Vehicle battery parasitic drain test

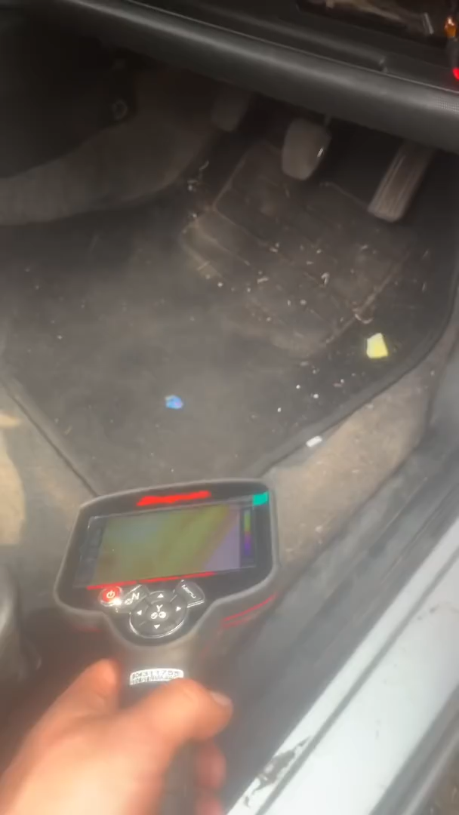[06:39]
get a few people at say you know why don't you use your thermal image when you're doing battery drains well sometimes it's handy sometimes it's not so you know if you look at today we've got
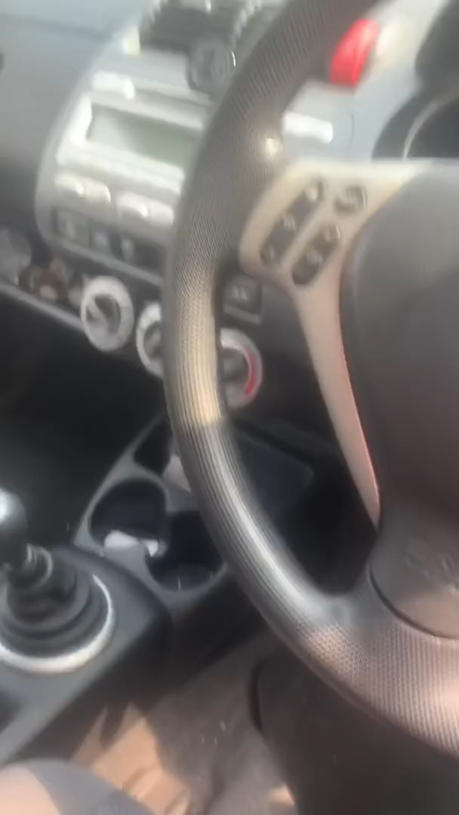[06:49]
decent weather it's pretty hot outside you know we're looking in the car we can't really tell for definite you know we've got heat source we've got shiny
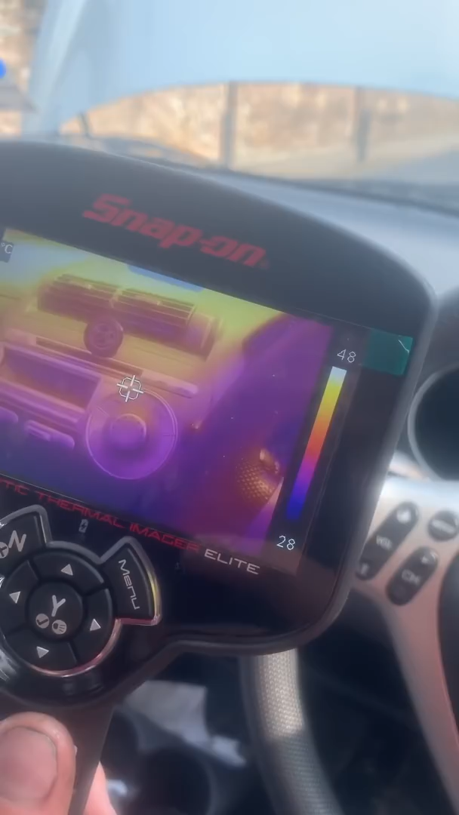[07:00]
surfaces so you know we can't say whether we've definitely got anything
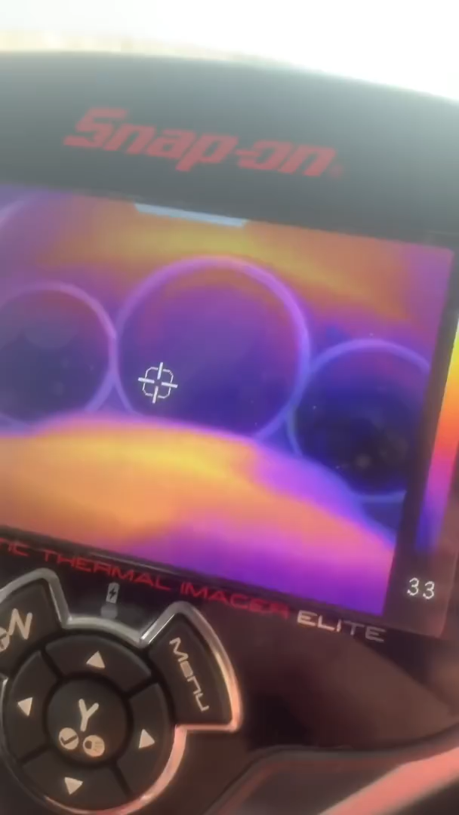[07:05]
going on sometimes so you know it's always better to not rely on your thermal
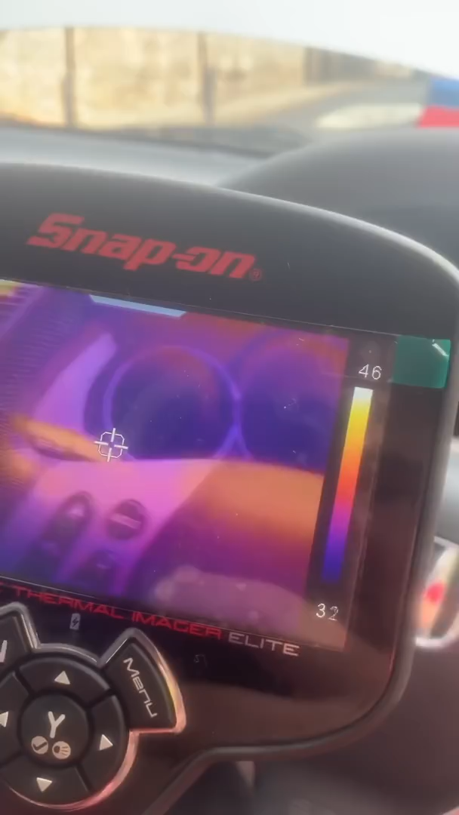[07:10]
images to start with go through all your fuses and then go from there so